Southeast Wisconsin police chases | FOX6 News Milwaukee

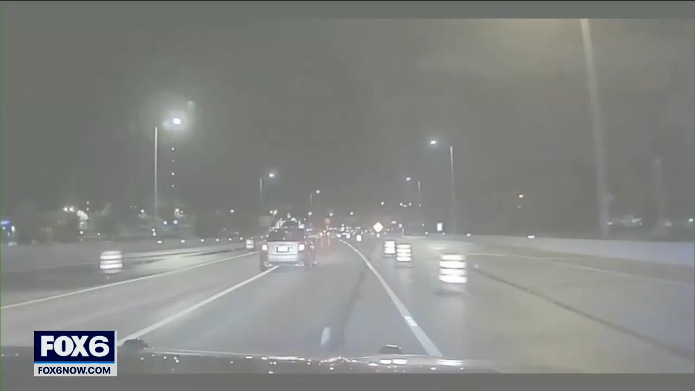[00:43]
Speeds get too dangerous through a construction zone on I 43. There are 100 miles an hour for safety reasons. Police end the chase near Capitol Drive.
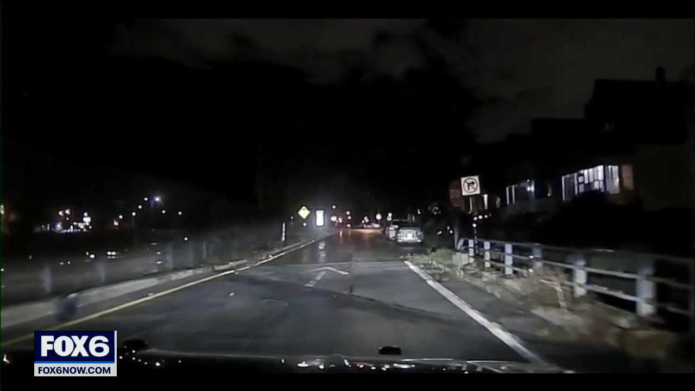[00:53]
It crashed in his front lawn. One subject's the car is running westbound.